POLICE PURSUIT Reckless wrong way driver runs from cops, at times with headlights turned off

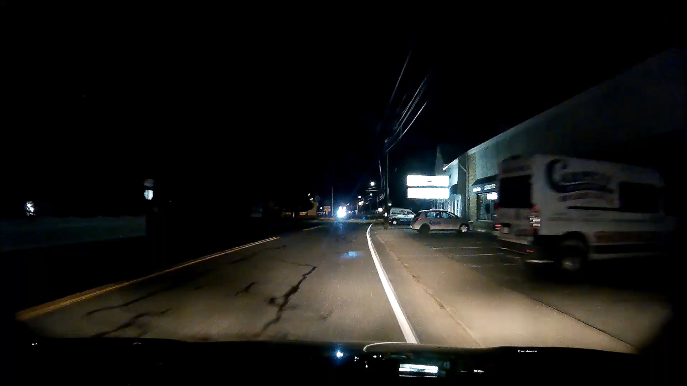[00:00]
Received units in the area. 235 is coming up to him from 1-0.
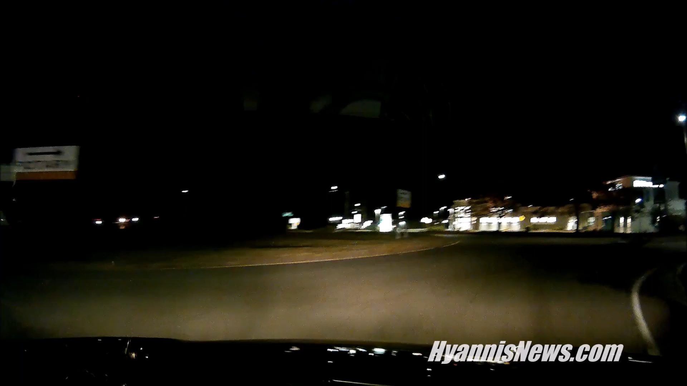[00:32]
Received. Reason for the stop. Possible UI. He's headed the wrong way on Ocean. Towards Maine. Going towards Barnesville right now. Barnesville Road. 43 miles an hour. We are Barnesville, Willow Ave. Credit Cape Mart. 40 miles an hour. We're at a red light. Credit Cape Mart. 14 miles an hour. We're at a red light. I don't know. 215, any area?
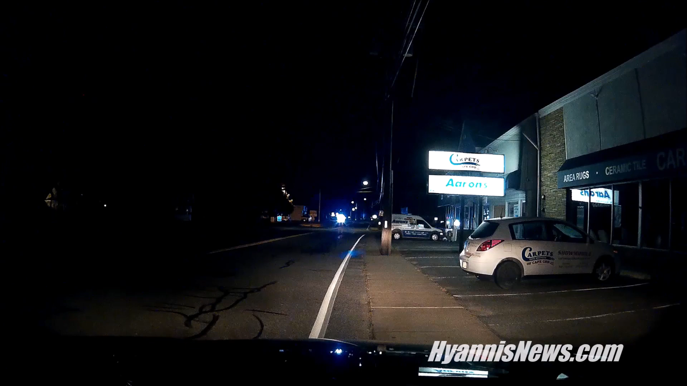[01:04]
235 is coming up to him from 1-0. Two-3-5 coming up to him from 1-0. One-0.
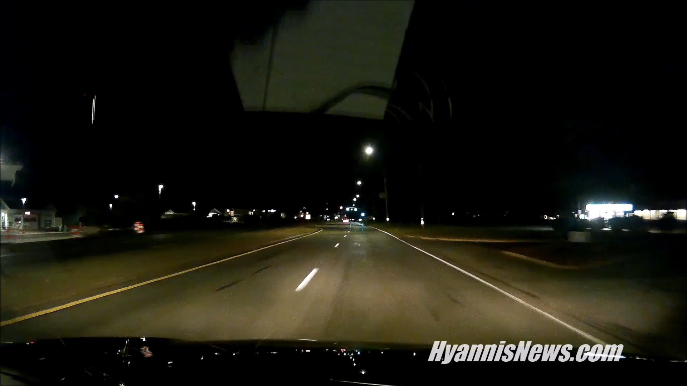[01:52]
Be advised, we lost them in the area of Attucks and Independence. 374, 234, that vehicle's taken a left onto Bierces from 132. Be advised, still has no headlights on. Watch commander said it's okay to try to stop it again. If it takes off, break off. 374, 238. 238. Alright, Bierces north onto Enterprise.
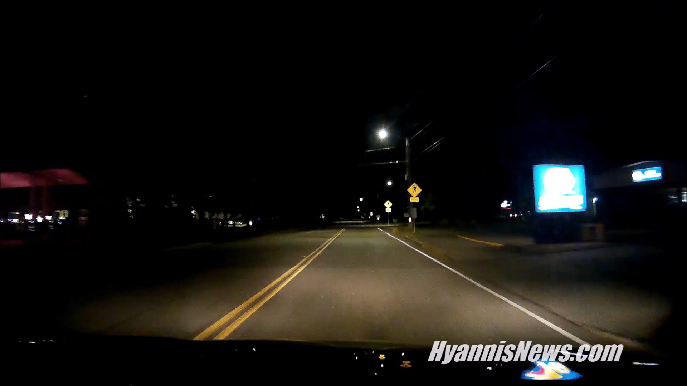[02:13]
Be advised, vehicle still has no lights on. Receive, what is your speed? 45, 45 miles per hour. Alright, he's going to lose it.
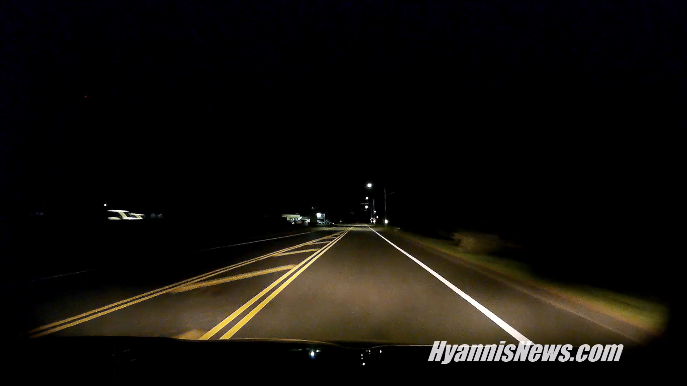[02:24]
Okay, go ahead and break it off for watch commander. 374, 238, copies. Shutting it down. Vehicle last seen. Southbound 132, no lights.
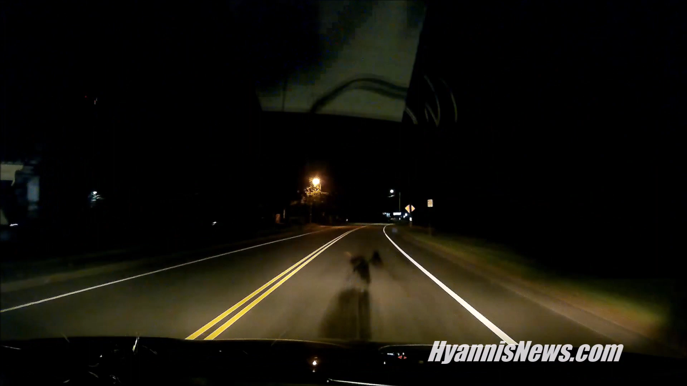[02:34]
Be advised, visual on that vehicle still. Farnstable Road approaching Winter. 233, you want to camp out in any area there. Coming back to 220 Fawcett Lane. 220 Fawcett Lane. Affirm, 233 will start that way. That'd be advised, he's Winter approaching north. Receive. Are you in pursuit of it or are you just following? Negative, keeping a visual. He just went left on Main Street.